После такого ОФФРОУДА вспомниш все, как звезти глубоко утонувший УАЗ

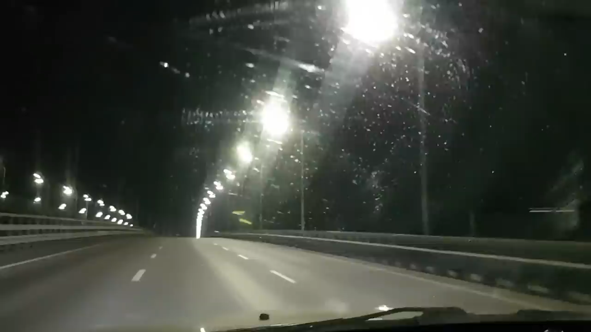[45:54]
Вечерний Киев. Блин, плохо видно. Говорю, Вечерний Киев. Дарницкий мост. Какие-то стекла грязные.